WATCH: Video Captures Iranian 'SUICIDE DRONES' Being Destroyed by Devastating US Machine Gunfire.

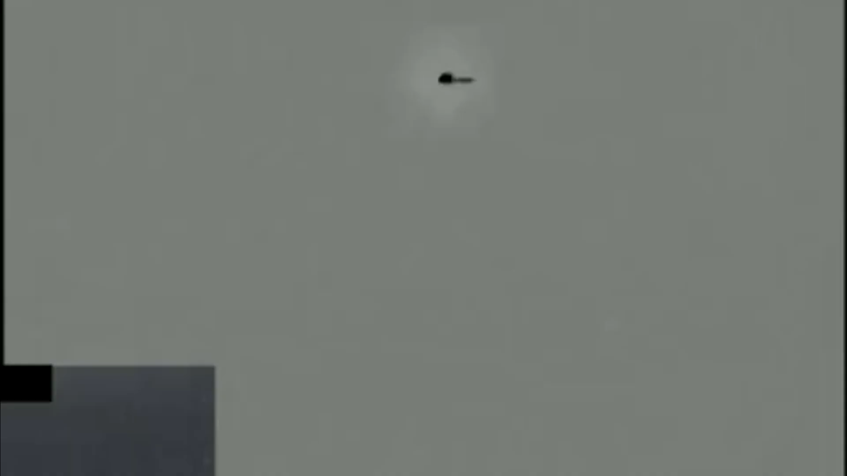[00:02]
video captures Iranian suicide drones being
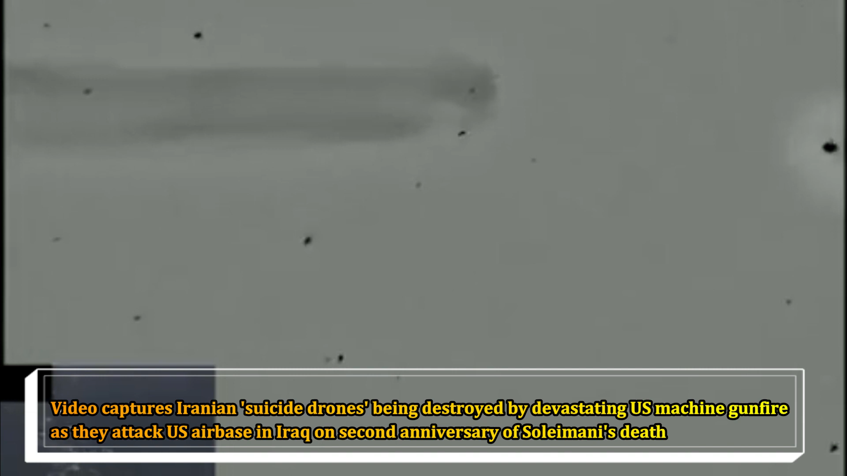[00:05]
destroyed by devastating US machine gunfire as they attack US airbase in Iraq on
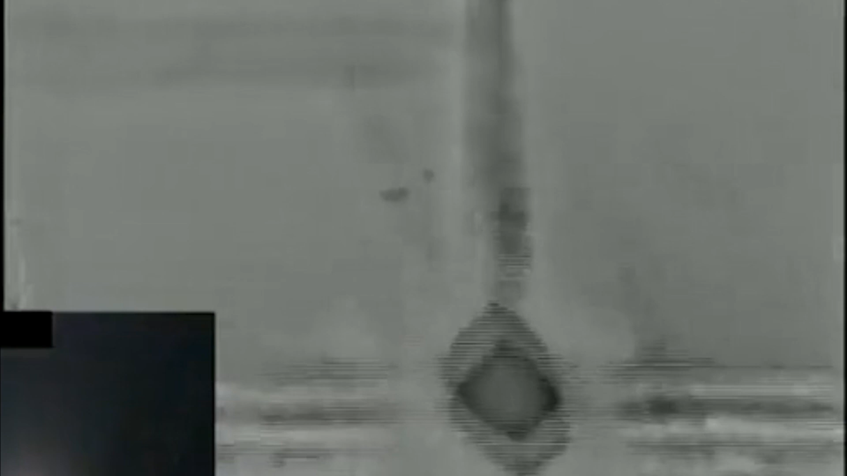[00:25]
written on their wings were intercepted over Baghdad the drones were shot down by
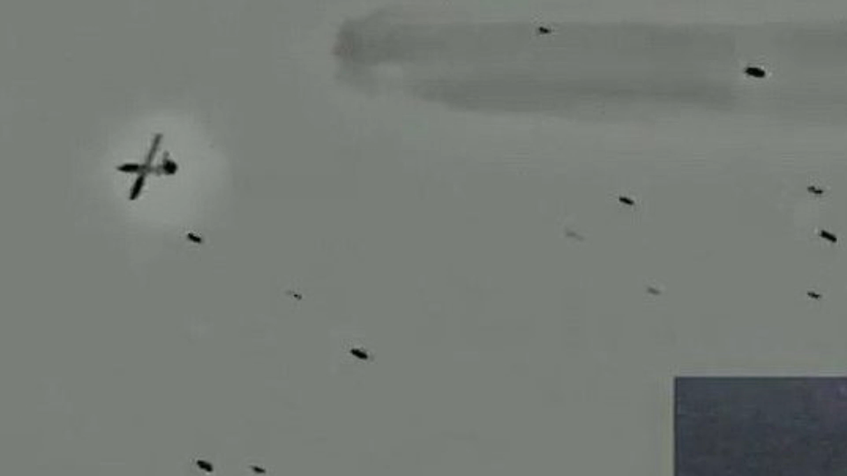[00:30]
Siram air defenses as they approached the Ain al-Assad airbase which hosts US forces
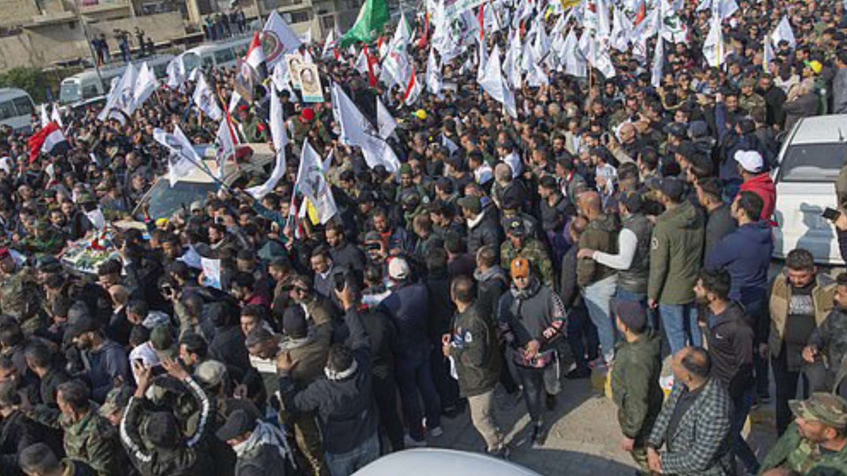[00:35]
west of Baghdad T is the second such attempted attack coinciding with
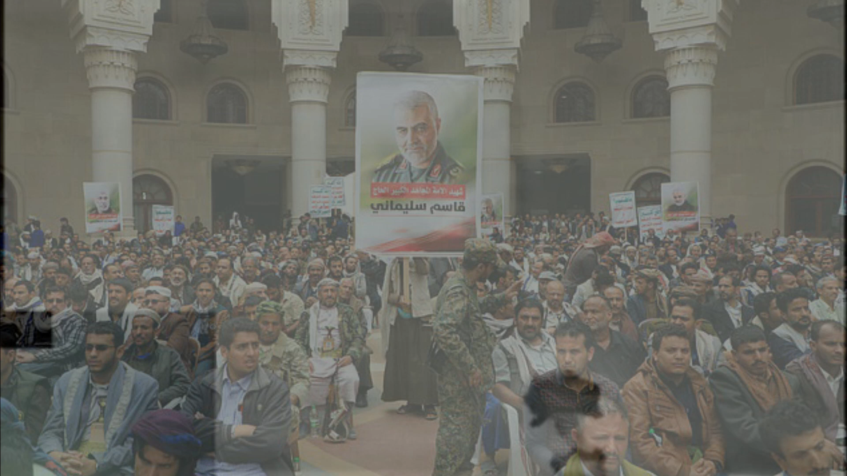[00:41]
the anniversary of the 2020 Trump-ordered US air strike that killed top Iranian General
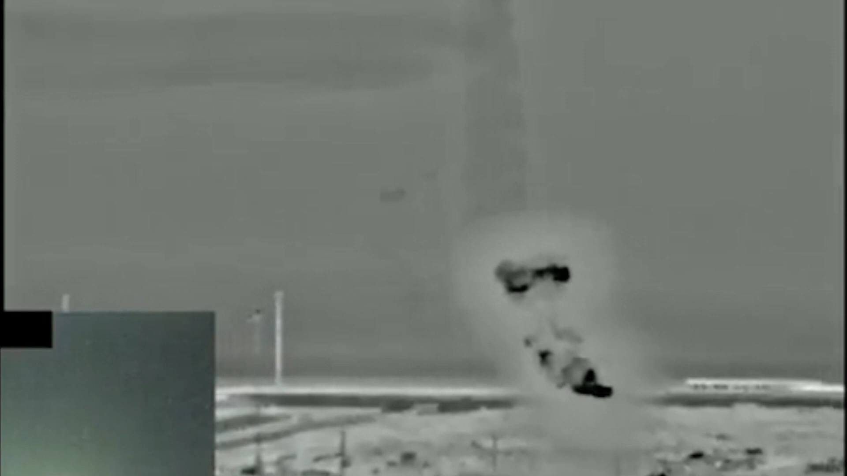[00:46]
Qasem Soleimani near Baghdad Airport on Monday two armed drones were
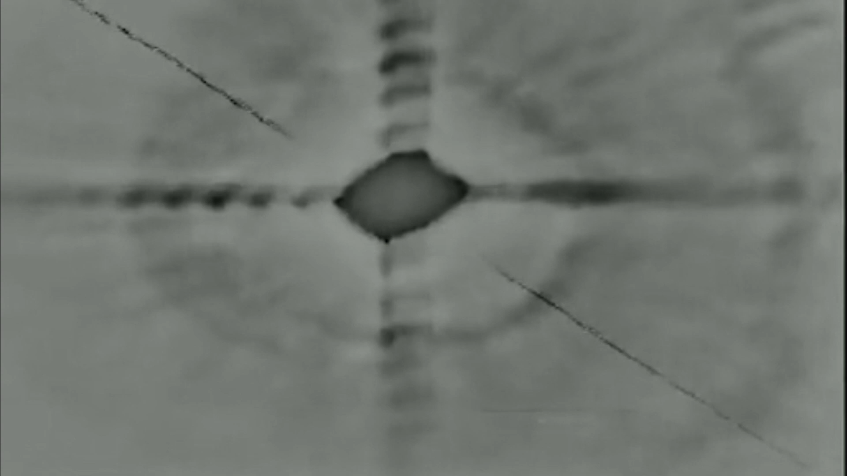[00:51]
shot down as they headed toward a facility housing US advisors at the same airport according to the official the fixed-wing drones rigged with explosives were engaged and
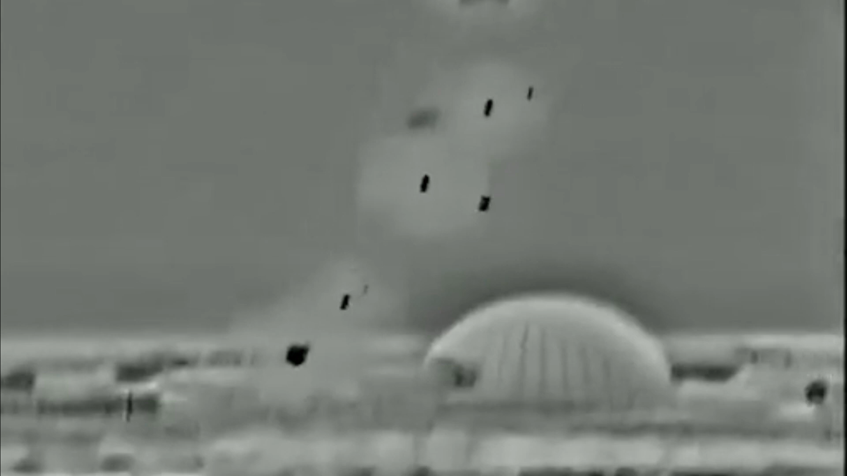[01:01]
destroyed by defensive capabilities at the Ain al-Assad airbase an Iraqi military statement confirmed the attempted attack saying the drones were shot down outside the